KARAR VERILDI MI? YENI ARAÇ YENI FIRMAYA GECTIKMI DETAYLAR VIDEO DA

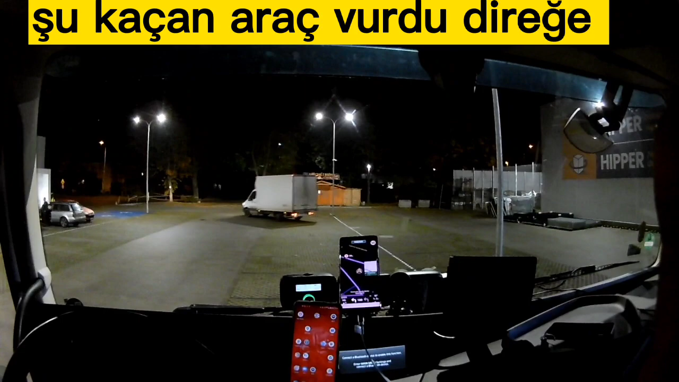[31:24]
direğine giriverdi güm diye ve şimdi kaçıyor olay yerinden çakal durup bakmayı falan denemiyor abi bakalım oldu mu bir şey bir zarar var mı klasik polonyalı